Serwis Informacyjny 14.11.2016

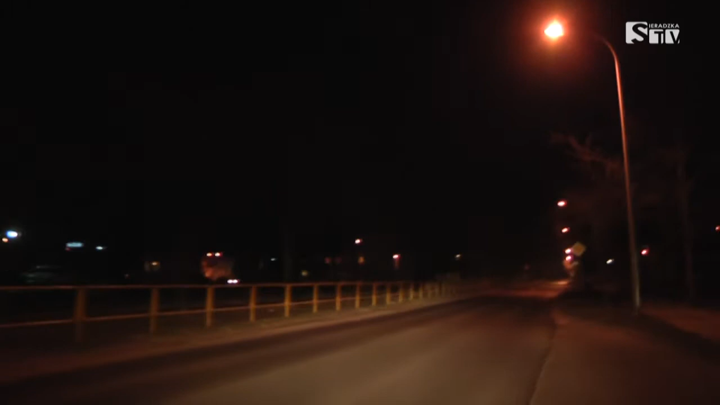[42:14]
Służą nam głównie do jazdy w nocy, chociaż w Polsce jest obowiązek jazdy na światłach przez całą dobę, natomiast w ciągu dnia jest to głównie po to, żebyśmy my byli widoczni dobrze na drodze. W nocy oczywiście, żebyśmy my dobrze widzieli. Natomiast co jest jeszcze ważne, proszę Państwa,